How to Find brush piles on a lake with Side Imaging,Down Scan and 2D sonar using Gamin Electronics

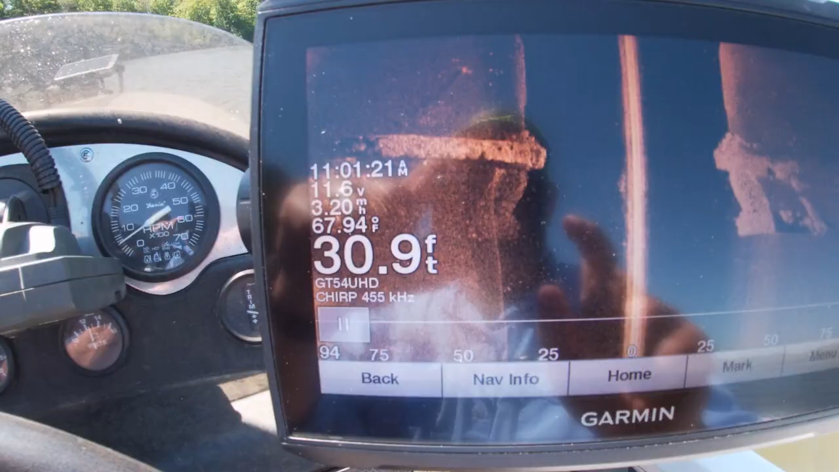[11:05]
On screen: depth 30.9 ft, water 67.94°F
Well guys, I don't know what this is, but
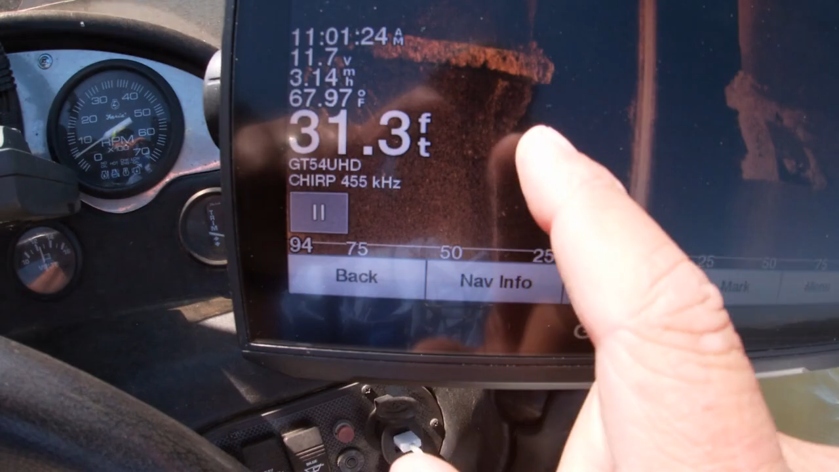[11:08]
On screen: depth 31.3 ft, water 67.97°F
I'm not sure.
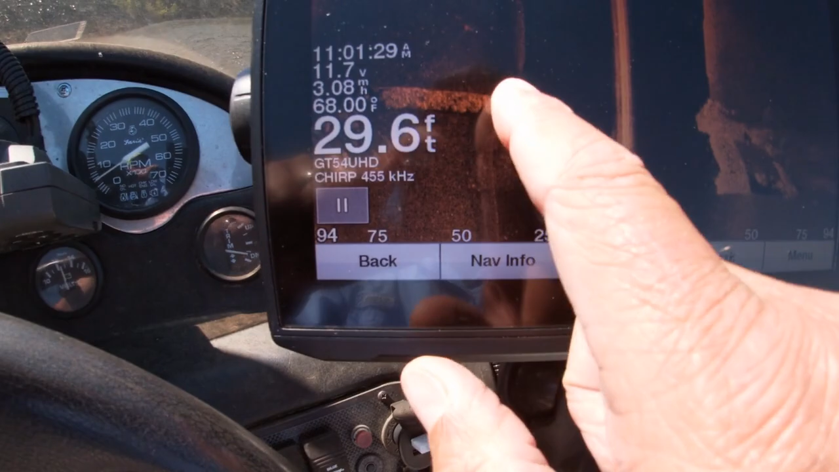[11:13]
On screen: depth 29.6 ft, water 68.00°F
But it's going to get marked.
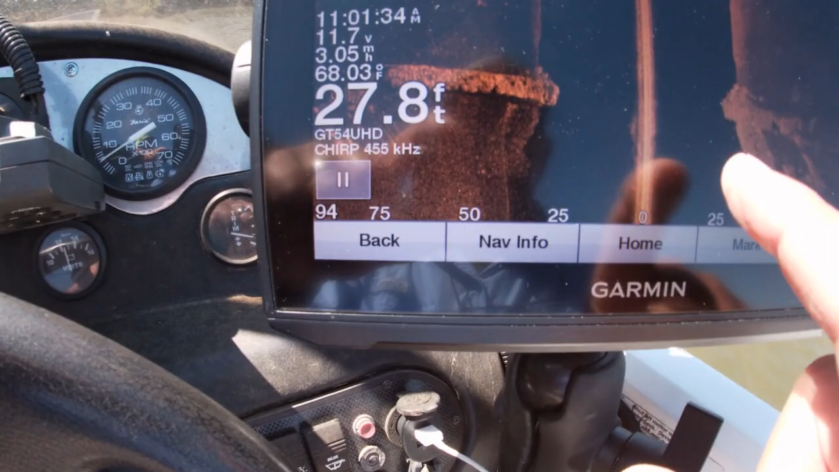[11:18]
On screen: depth 27.8 ft, water 68.03°F
Now see, that's the kind of stuff that you find. I'm not sure what that is. Some form of rock.
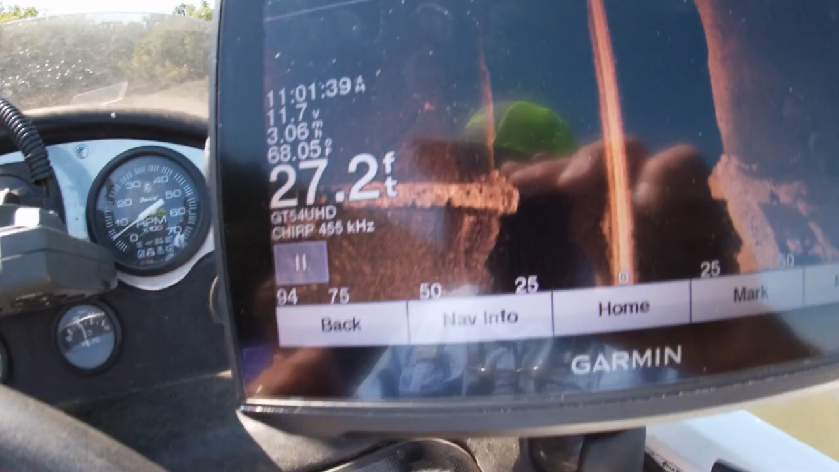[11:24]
On screen: depth 27.2 ft
Boom. See, here's a tree right here.
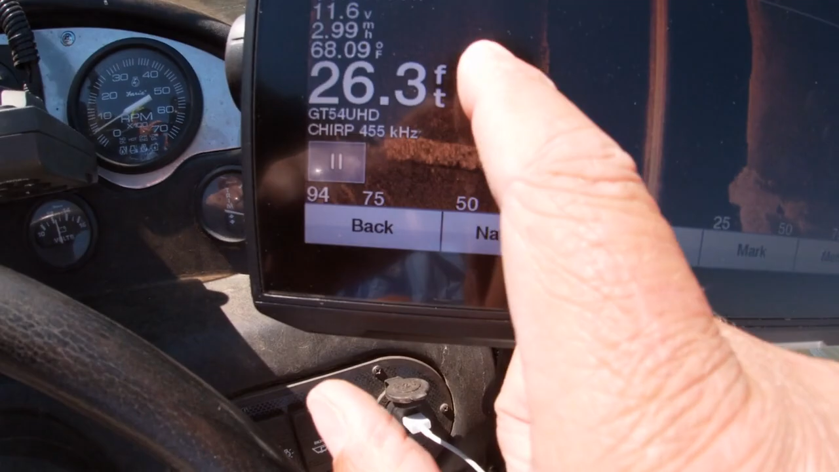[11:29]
On screen: depth 26.3 ft, water 68.09°F, speed 2.99 mph
Still marking stuff.
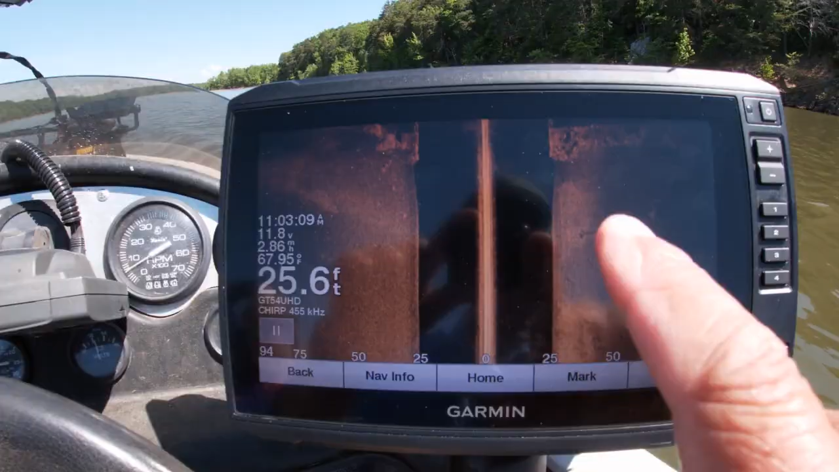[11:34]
On screen: depth 25.6 ft, water 67.95°F
We're going to go back over this. This looks like some kind of, I don't know what it is.
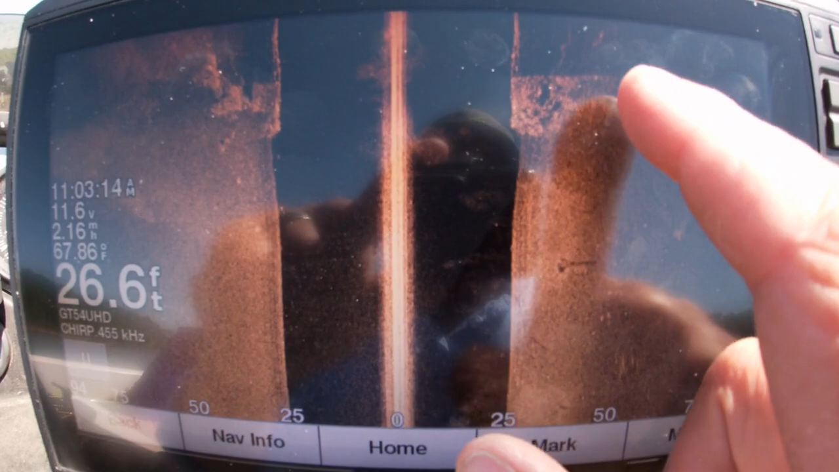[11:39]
On screen: depth 26.6 ft, water 67.86°F
But see, that's the kind of stuff that you can find.
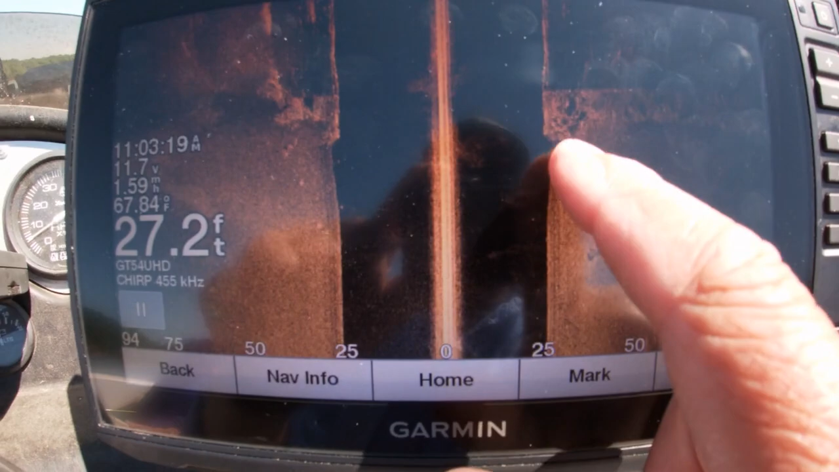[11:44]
On screen: depth 27.2 ft, water 67.84°F
I'm going to put a good mark on that. Boom.
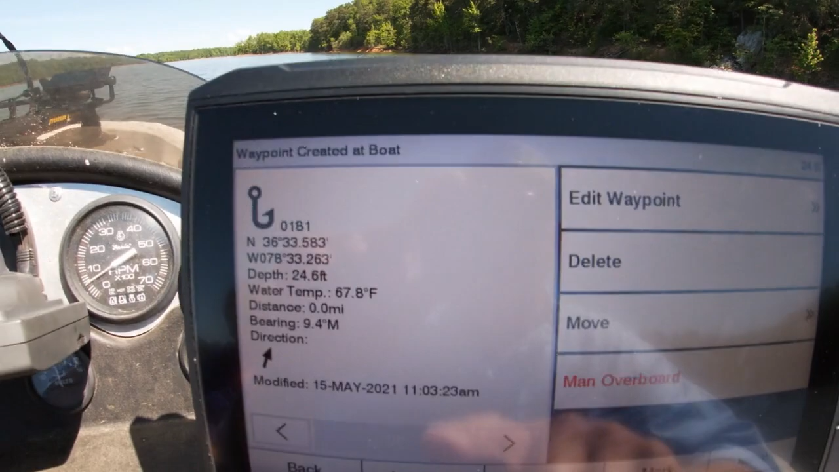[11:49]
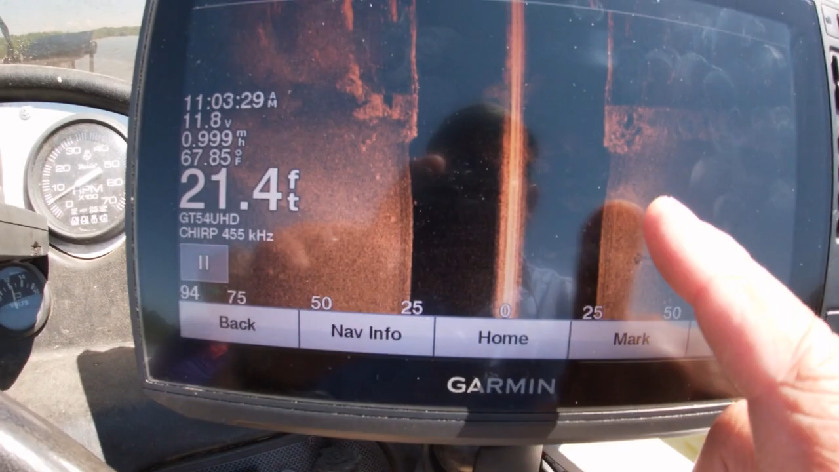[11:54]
On screen: depth 21.4 ft, water 67.85°F
See, the screen went back. 20 feet of water.
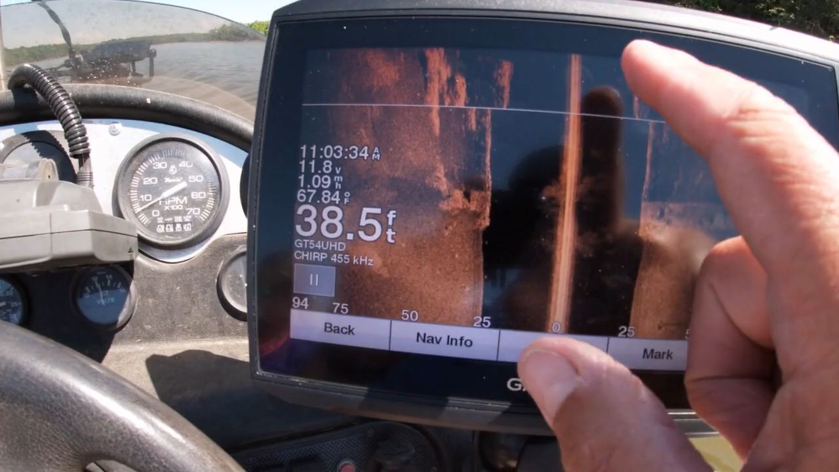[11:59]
On screen: depth 38.5 ft, water 67.84°F
Evidently, it's a big underwater rock there. Good place for fish to hang out.
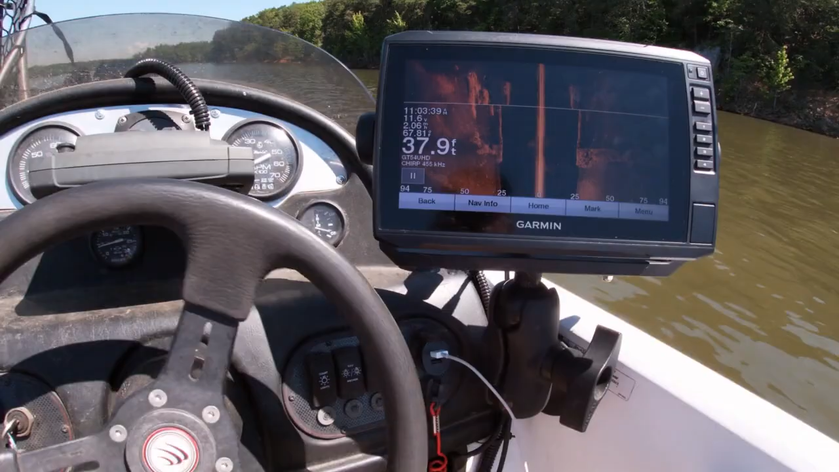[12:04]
Might just be a big cliff.
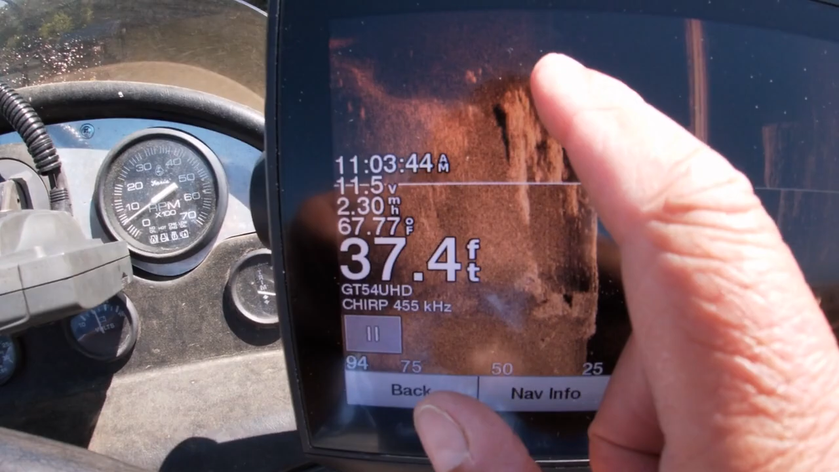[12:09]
On screen: depth 37.4 ft, water 67.77°F
See, I see some fish hanging out in that deeper water. Yeah.
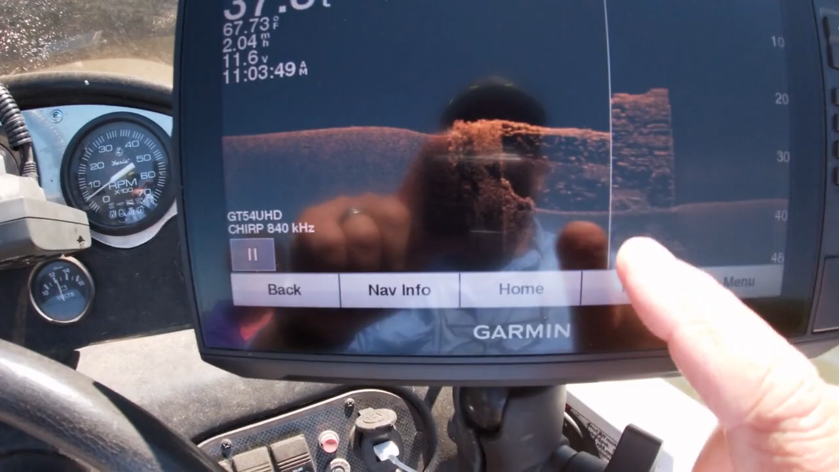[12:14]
See, there it is. It looks like some old kind of rock column. Here it is right here.
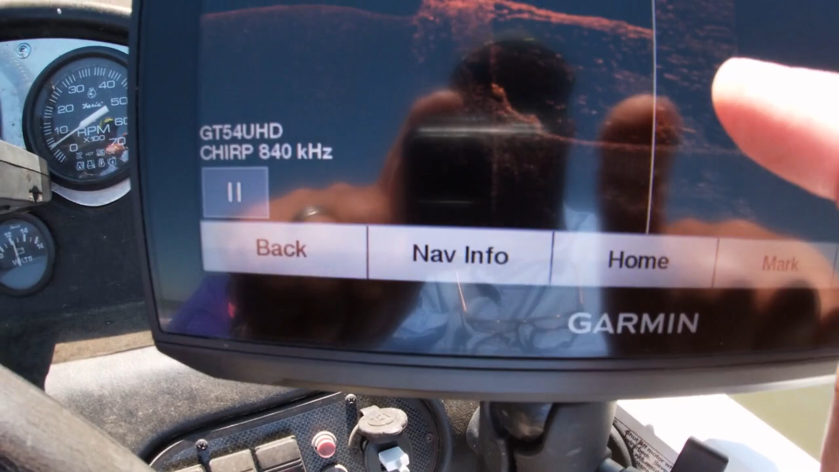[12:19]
This almost looks like, oh yeah, look at the fish there, y'all.